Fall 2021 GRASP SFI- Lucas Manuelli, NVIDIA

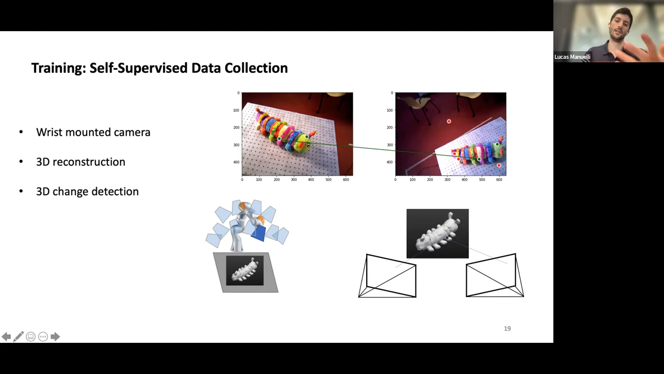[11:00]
This camera is calibrated, so we know exactly where it was, which means we can do a 3D reconstruction and then basically back-project, choose a point on the object, back-project it into two different pixels. So that's exactly what we're doing here. And that's how we get our correspondences. So it's all self-supervised in that sense.
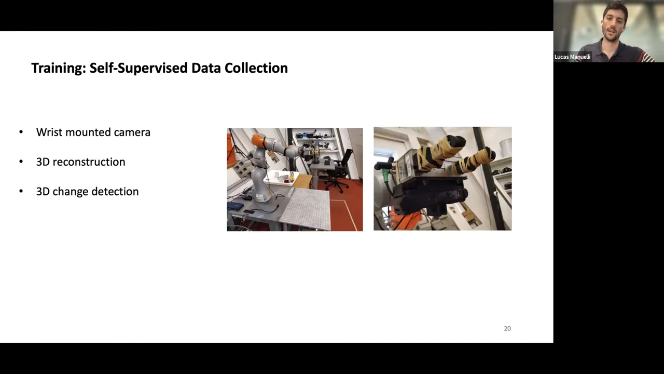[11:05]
So here's just like what that actually looks like on the robot. So, you know, you're going and taking a bunch of images and doing this procedure.
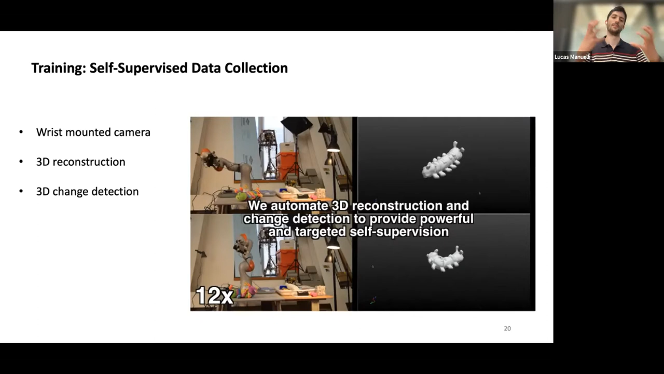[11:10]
And so this is what you get out.